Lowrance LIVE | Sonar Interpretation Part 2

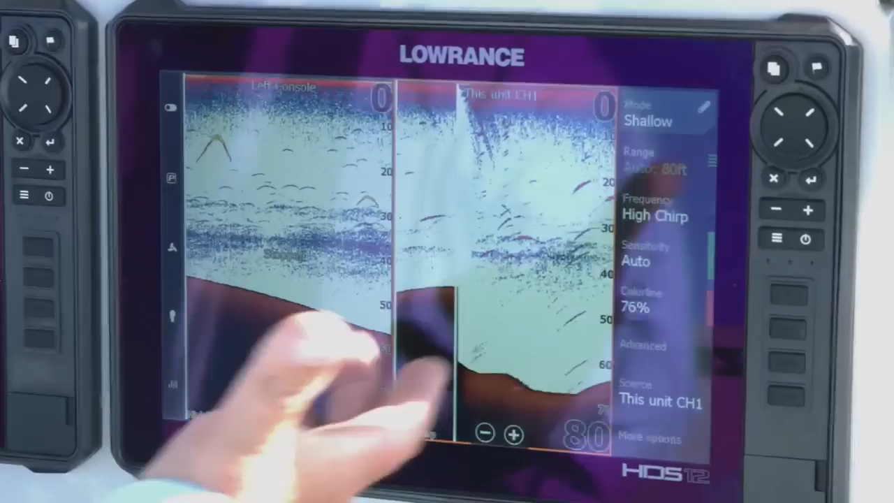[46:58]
We talked about the A-Scope. The other thing I'm going to talk about, the guys don't use a whole lot, but they should.
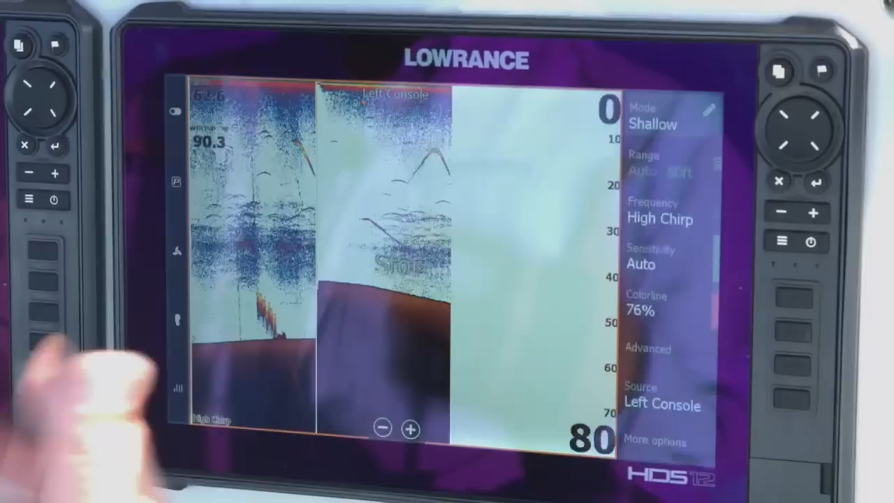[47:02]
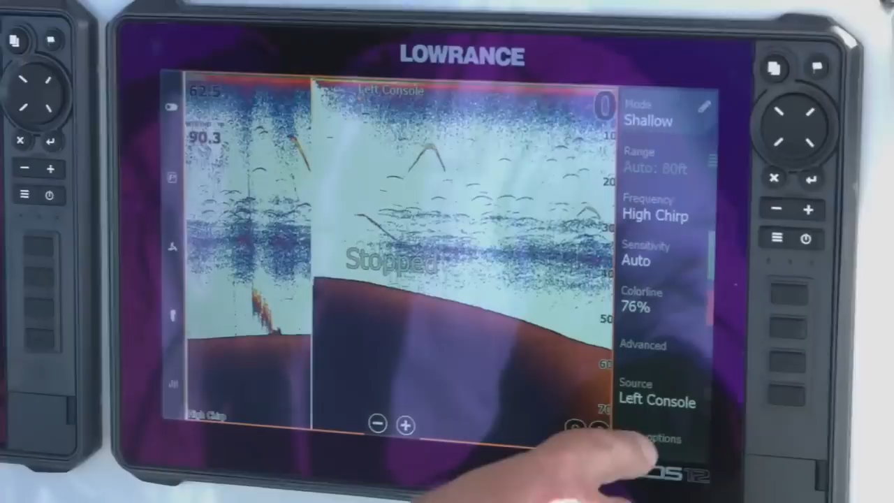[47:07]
Let's put the source on this one, channel one.
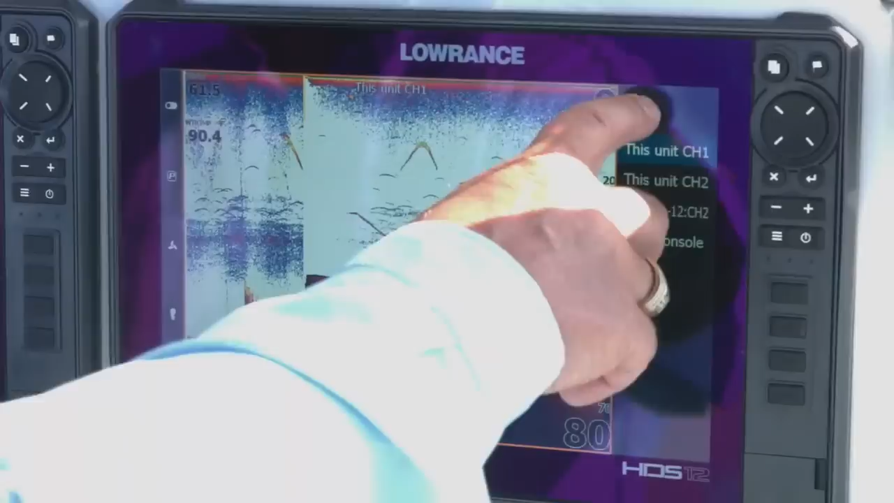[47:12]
As you can see, we're getting a nice bottom here. Let me get this screen to fill up. So we have a feature called track back. And what this allows us to do is if I've driven over something and I think, man, what was it? I just drove over. I want to see that. So it's called track back. It gives us the ability, touch my screen, slide it back.
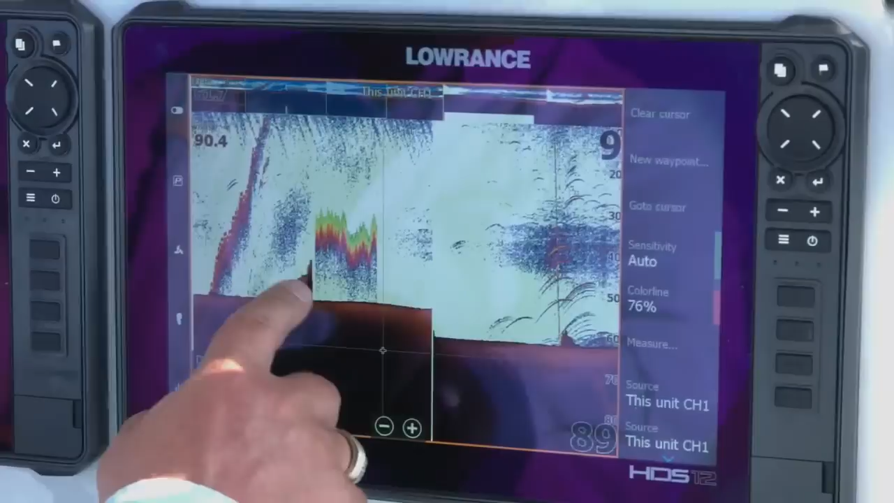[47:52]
So if I want to go all the way back to this spot, say, man, I really like that spot. I can go back to that spot. I could drop a waypoint on that spot. You can see right there the waypoint showed up on the screen.
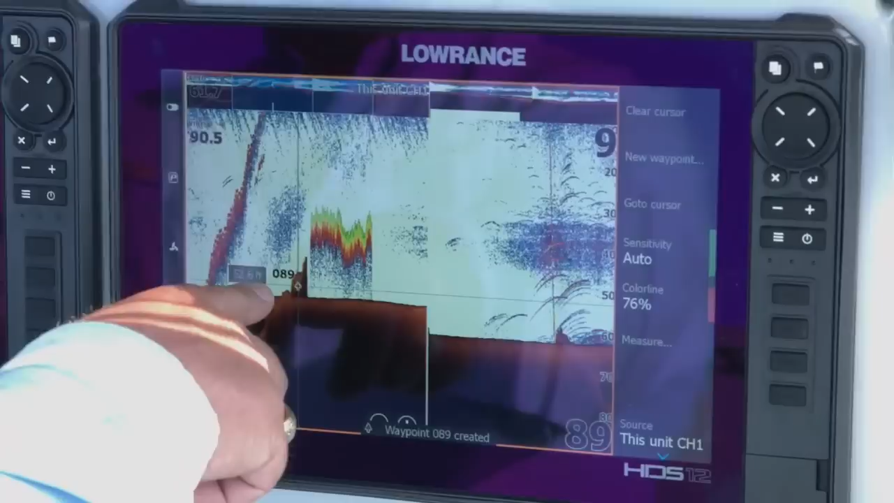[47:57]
So if it's something I've gone over and I want to go back and look at it,
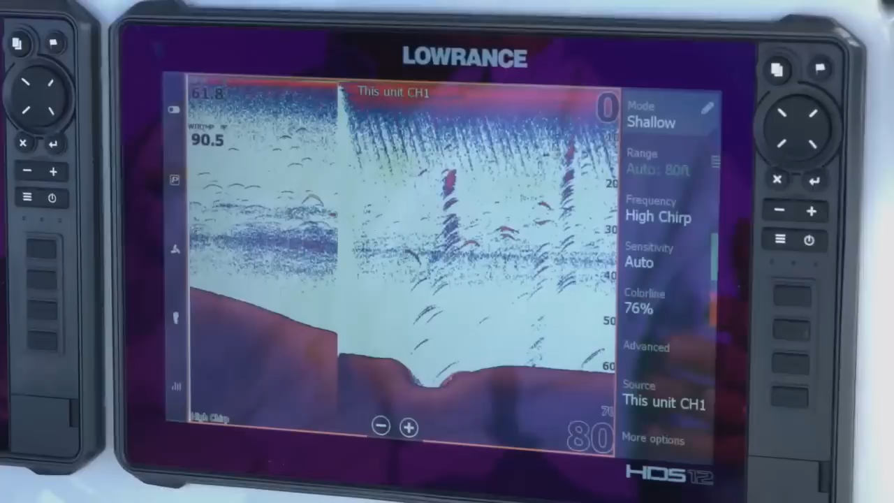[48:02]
it gives me the ability to scroll back and look at something. So another great thing about our track back feature that nobody else has is our sonar stays live while you do that.
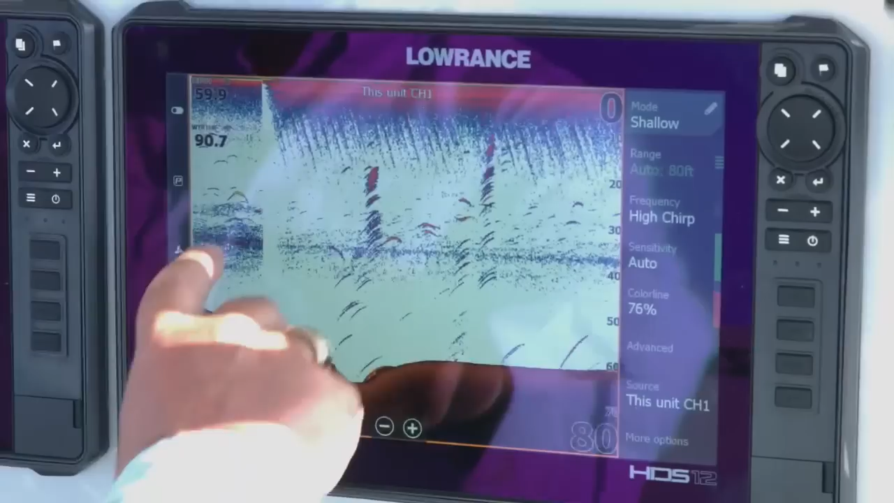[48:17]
So as you can see, I scrolled back, scrolled way back here, looked at something, dropped a waypoint there,
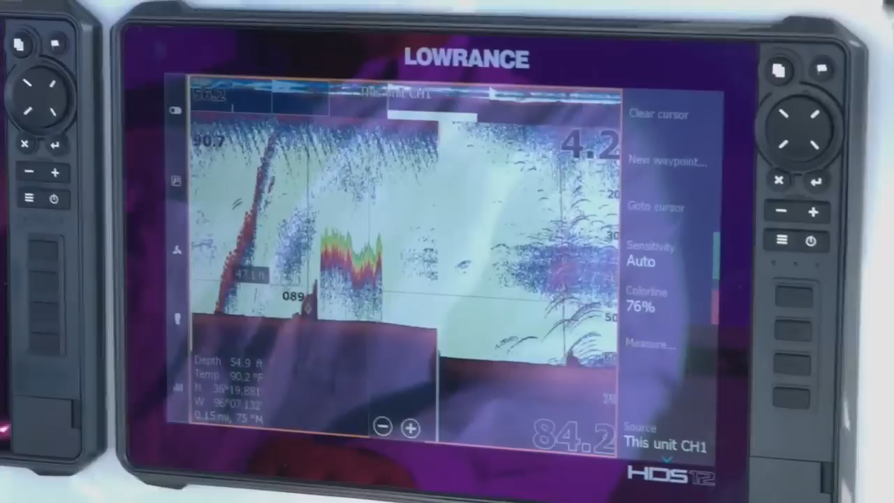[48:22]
and then I hit clear cursor. And instead of losing everything that I've been driving over while I was scrolling backwards, we keep that sonar live. So we continue. So while I was back here looking at something, let's say I missed this little ditch right here. That ditch looks like a good spot. You can see a lot of fish hanging these transitions. Let's put a waypoint on that. Waypoint right there.
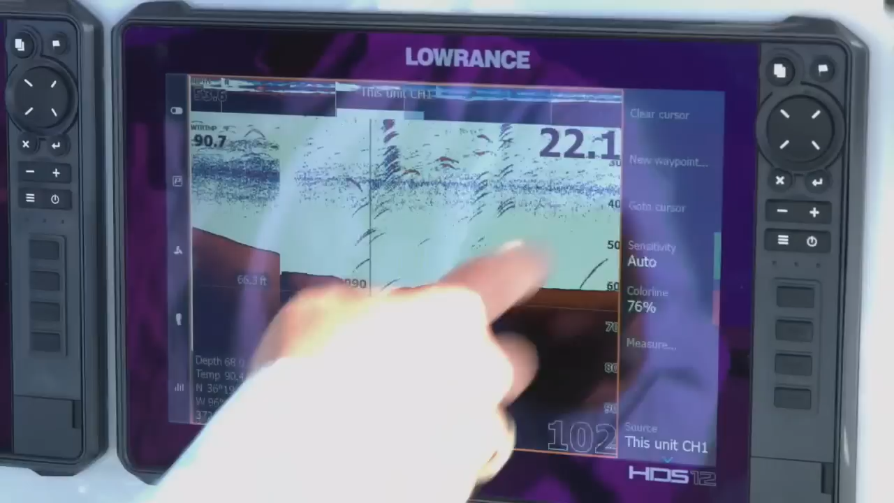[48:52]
I hit clear cursor. As you can see, again, I did not lose anything. All the data that I had on my screen previously is still there. So that's one of the cool things about the track back feature. It gives you the ability to do that. So something else that a lot of guys like to do. I know we do this all the time because we like to do it. When we see something cool on the water and I want to share it with you guys,
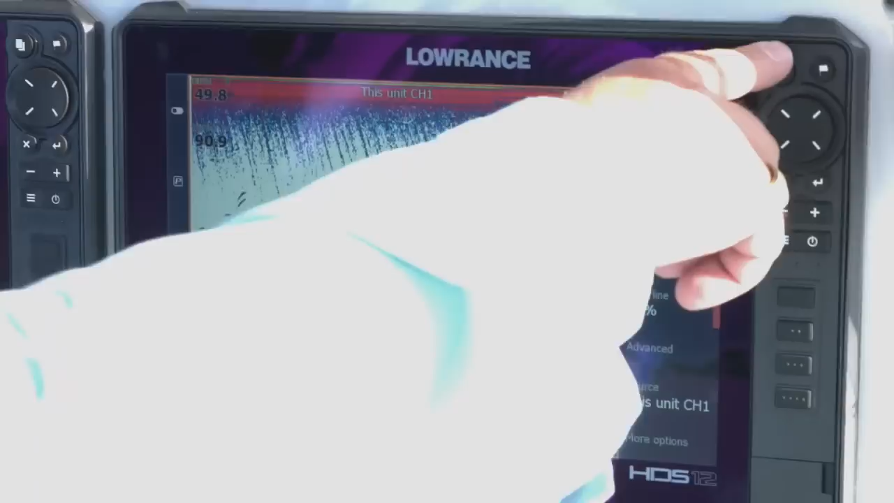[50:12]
So you can either do it with a short press or a long press of one of these buttons. Now on my units personally, my pages key up at the top is a programmable button for long press.
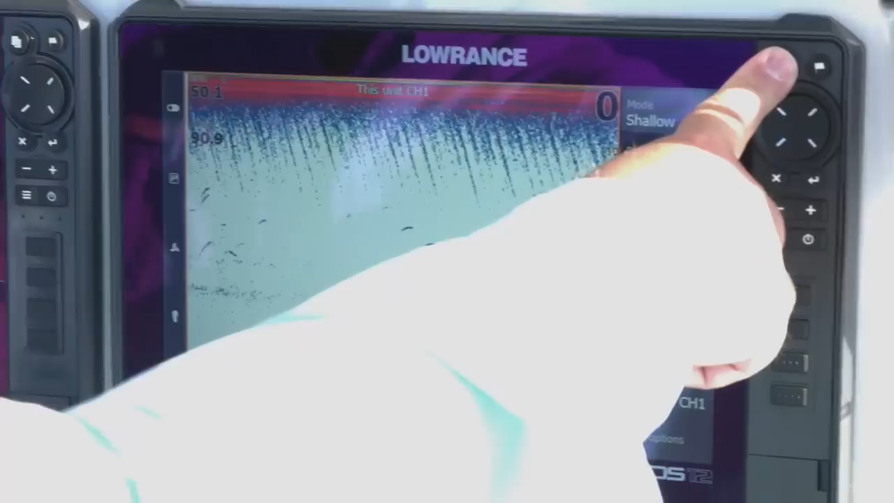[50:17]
So what I've done is I just take that, I program that, a long press, you can see it takes the screenshot. So that's great. You know, especially when you're using your side scan and your down scan, that's where a lot of guys see a lot of awesome, awesome features under the water. They're like, Oh my God, I can't believe that was there. And if you take a screenshot, that gives you the ability to share it, you can share it with us. Again, that's something you can do.
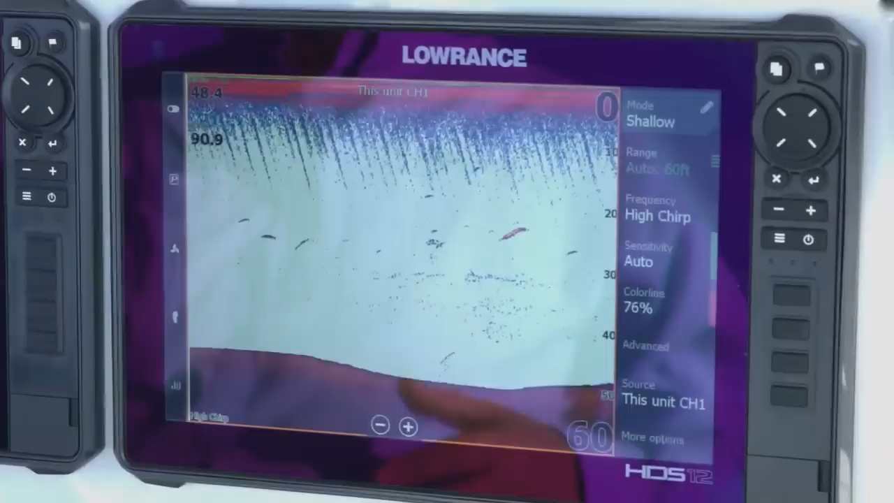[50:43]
If you find a great screenshot that you want to take, you take that, you save it, you share it with us on our Facebook page, hashtag it anglersunite. You know, it's just one of those things that you can do while you're out here on the water.